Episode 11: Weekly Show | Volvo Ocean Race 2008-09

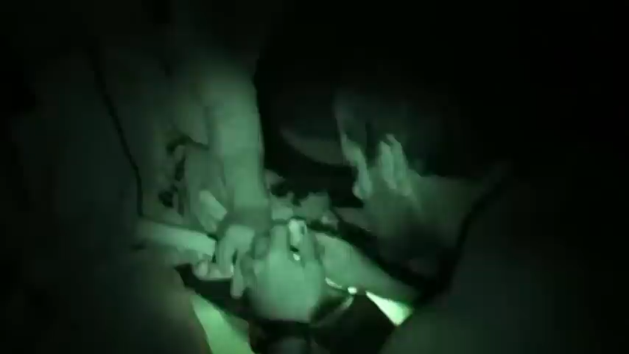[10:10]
When Chris Nicholson injures his finger on Il Mostro, Shannon Falcone is called upon to put his training into practice. Okay, I'm gonna just flip it back down, all right?
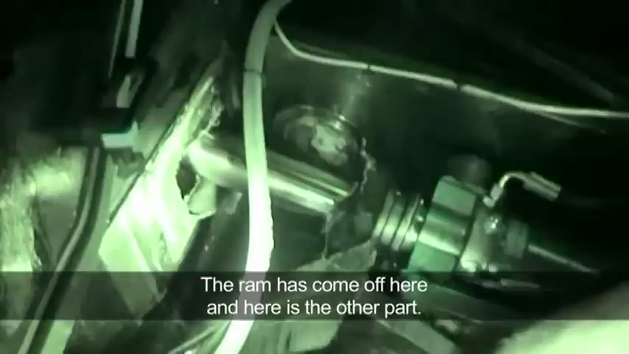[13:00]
Here's the other part. This bulkhead is also cracked here and cracked there. And both sides coming off.